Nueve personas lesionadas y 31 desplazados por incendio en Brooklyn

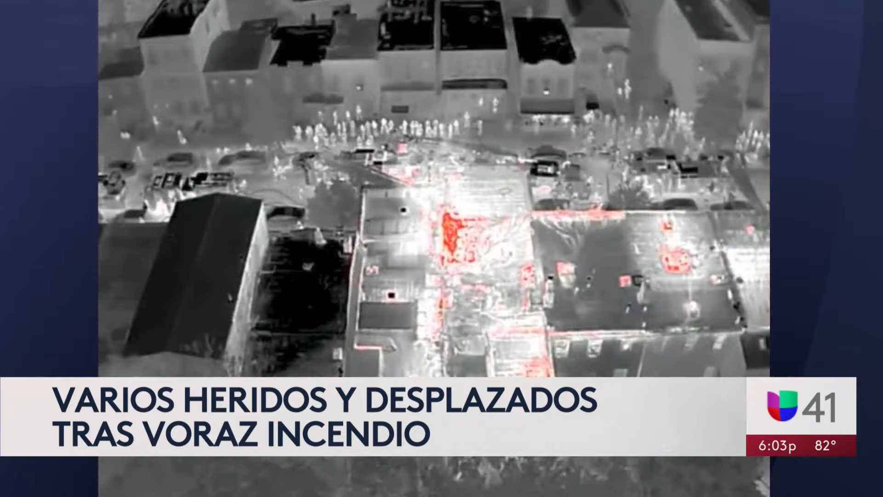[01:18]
visión para poder detectar los puntos rojos estratégicos donde echar agua fue una cosa espantosa que aparecía en